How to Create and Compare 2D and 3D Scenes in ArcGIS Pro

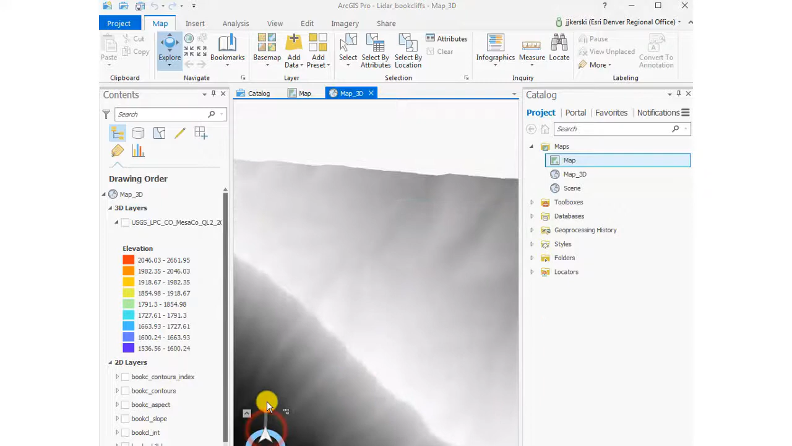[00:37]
I've got my controls there at the bottom that I can use to navigate around on my map.
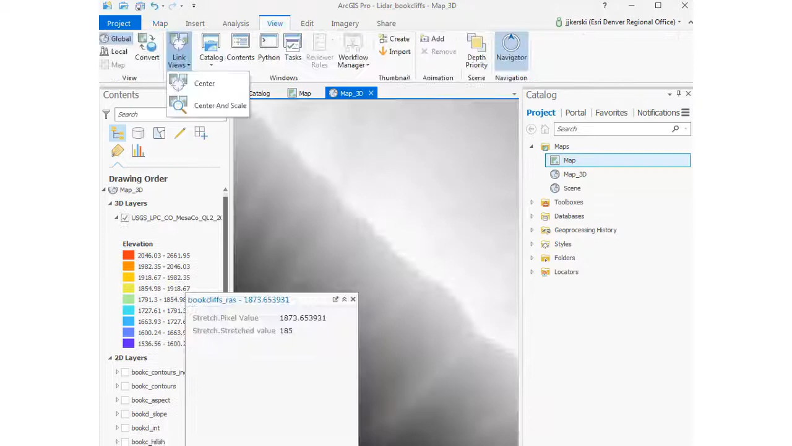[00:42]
I can click on individual points there and see what my values are. So I've got a 2D and a 3D map inside ArcGIS Pro.
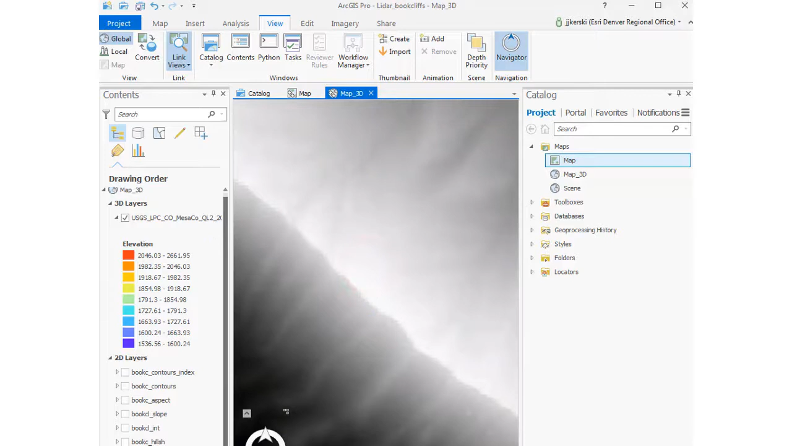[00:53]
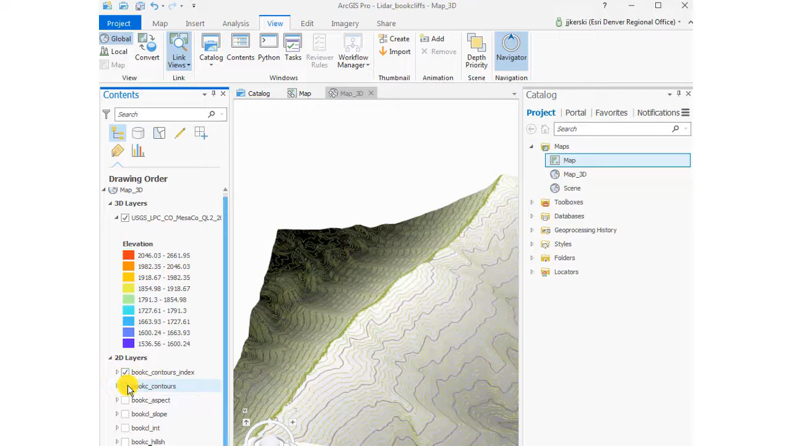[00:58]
There's my 2D layers, contours, aspects, slope, my hillshade, etc.
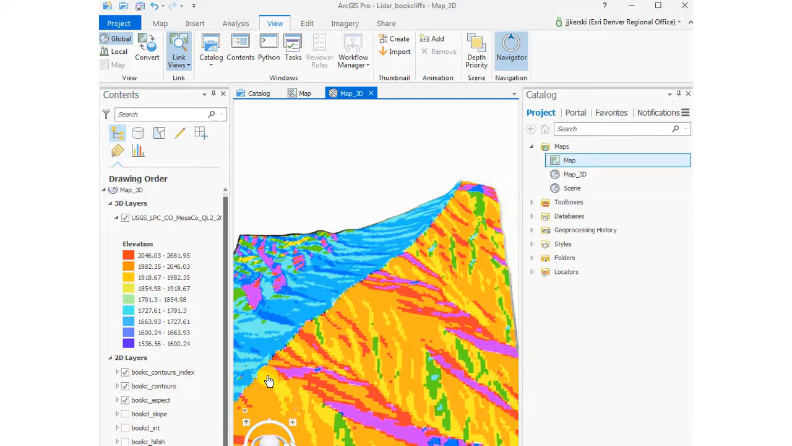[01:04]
But I also have the ability to bring those into 3D. Really quite exciting.
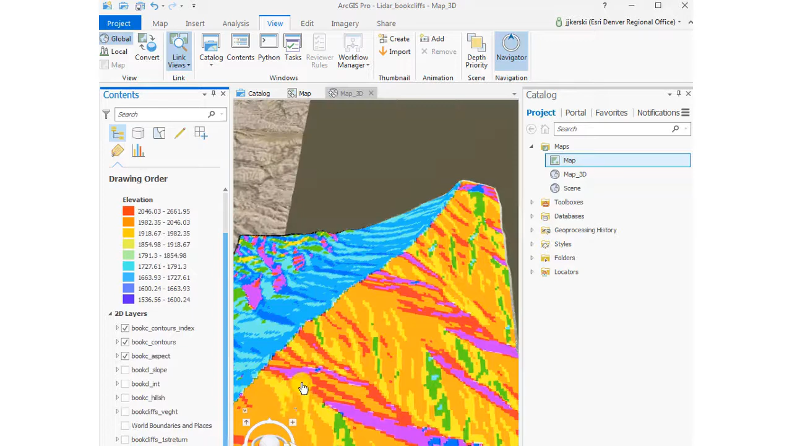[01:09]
So now I'm looking at my aspect map, my direction of slope map in my 3D scene. So I can see the direction of slope.
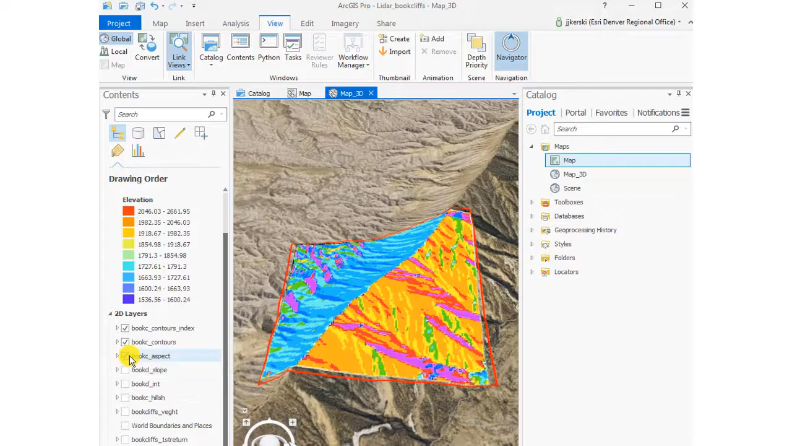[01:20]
There's my contours draped on top of a satellite image which is coming from ArcGIS Online.
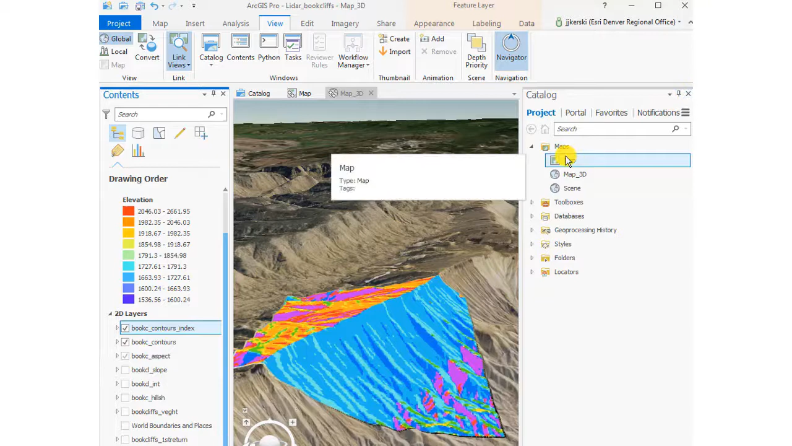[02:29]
So I've got a 2D and a 3D map.
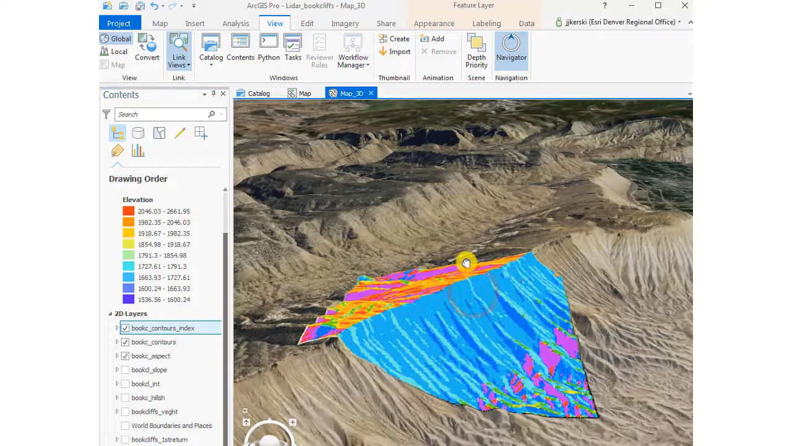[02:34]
My 3D is a 3D scene. But I can look at my layers inside my 3D scene inside ArcGIS Pro. Taking a look at my slope layers, my hillshade on top of the satellite image.
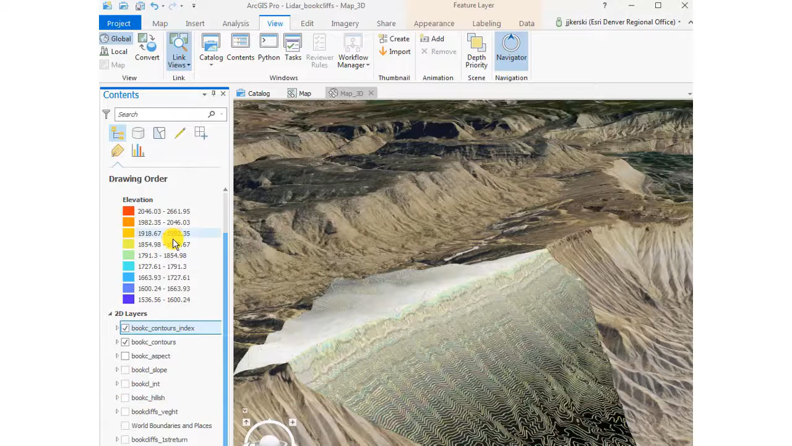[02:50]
Looking good too. Let's change the base map to a topographic base map now.
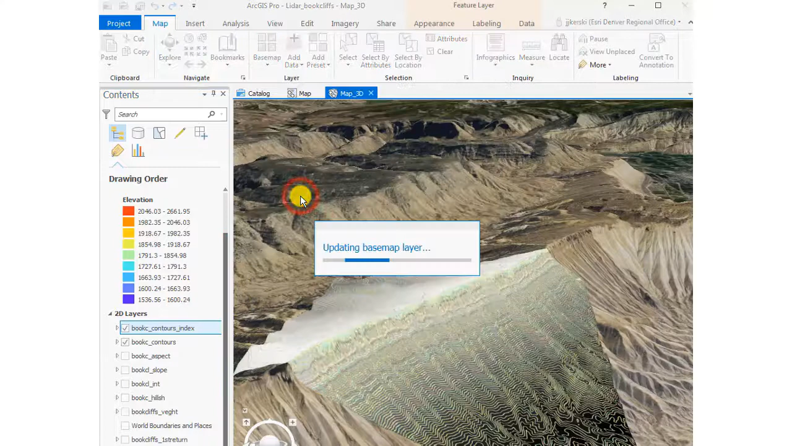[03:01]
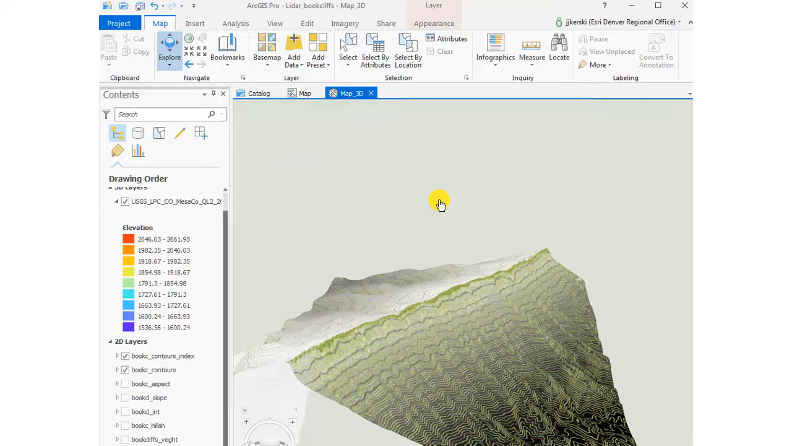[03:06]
This is the world topographic base map. Since this is USA, I also have the ability to change it to a USGS topographic map. It's not one of the preset base map choices, but I can go ahead and add data and use the add data button.
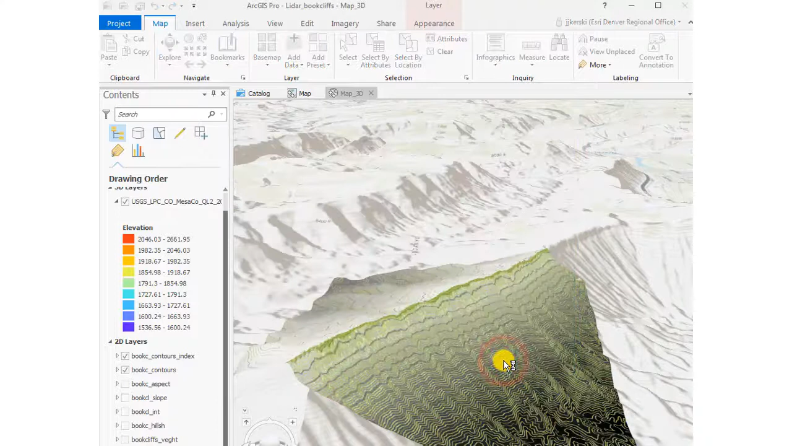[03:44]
And I can say OK, and I'm going to get my USGS topographic maps now as a base map.
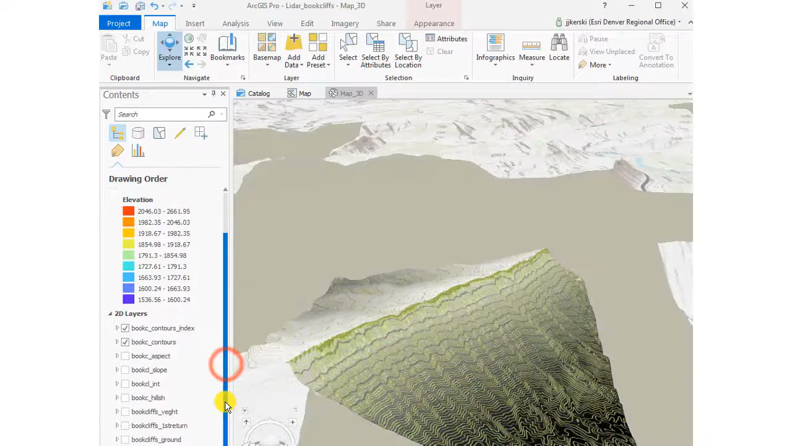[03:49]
Very nice. Oh, there they are.
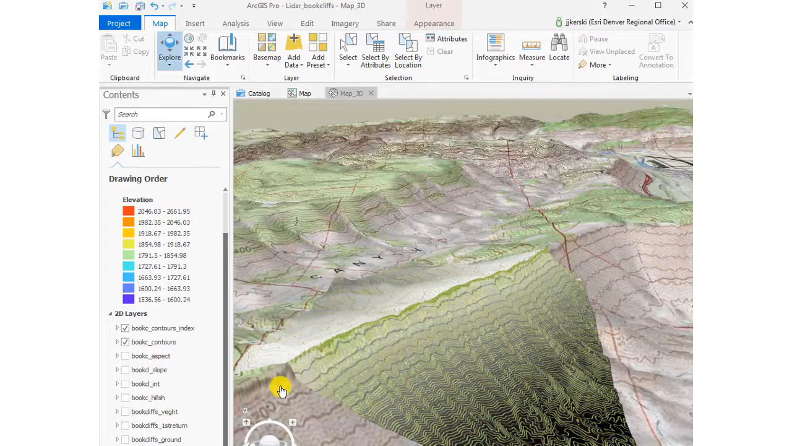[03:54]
Great. That's looking really good. There's Mount Garfield, which is off to the south east of my actual study area. But now I can see the topographic maps at different scales.